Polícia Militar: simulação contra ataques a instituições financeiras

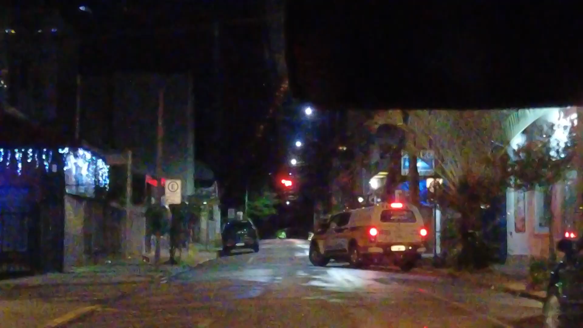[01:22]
As equipes desembarcaram na Avenida São José,
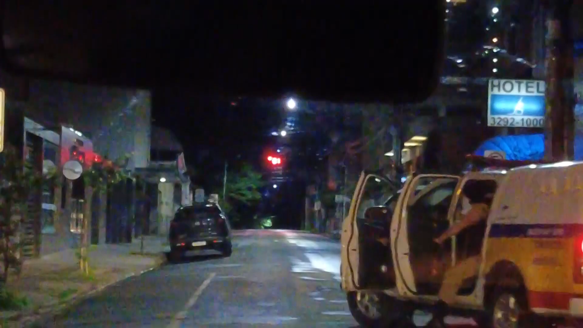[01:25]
antes da zona quente, e realizaram a chamada incursão tática.